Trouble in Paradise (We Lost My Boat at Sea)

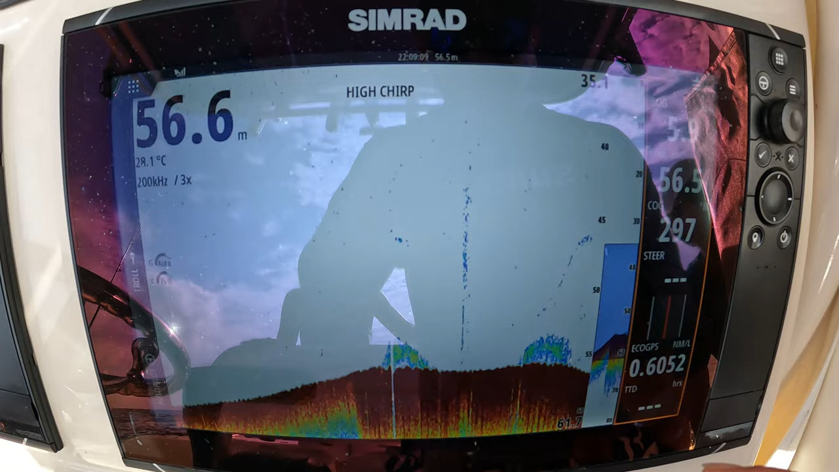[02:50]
On screen: water 28.1°C
Jocko's telling jokes here on the side. There's definitely fish here, but there might be the taxman sitting just above.
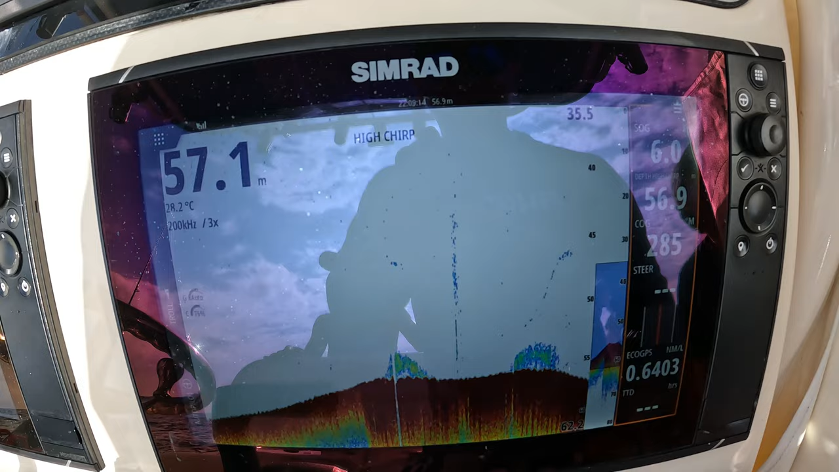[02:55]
On screen: depth 57.1 m
I've just been finding with summer approaching, the water's getting really warm.